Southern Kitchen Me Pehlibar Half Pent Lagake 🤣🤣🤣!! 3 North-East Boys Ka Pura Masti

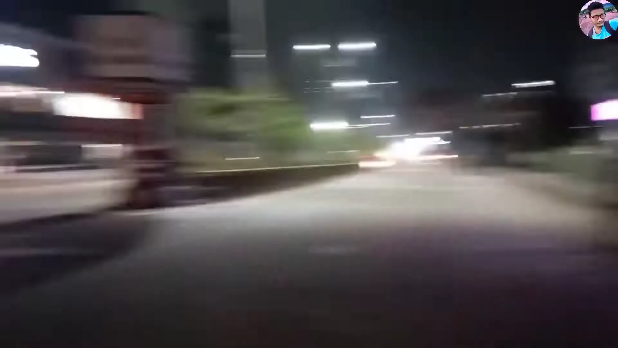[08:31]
चलो ये स्ट्रीट को क्रॉस करके हम लोग को जाना है, जा रहा है ठोक देगा रे।